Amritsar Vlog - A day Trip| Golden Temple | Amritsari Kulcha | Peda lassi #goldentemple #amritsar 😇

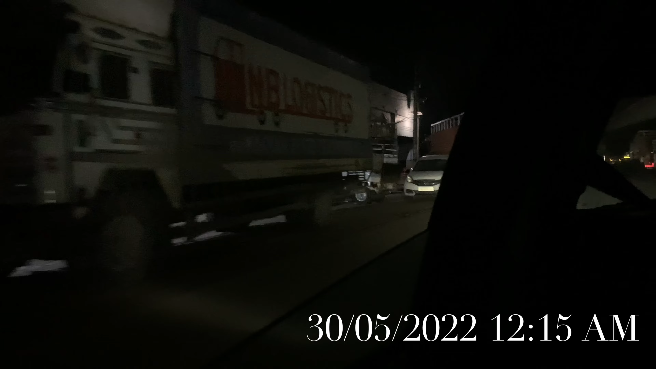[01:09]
वेलकम टू अमृतसर और अब हम जा रहे हैं होटल चेक इन करने. हमारा बहुत इंस्टेंट प्लान बना था.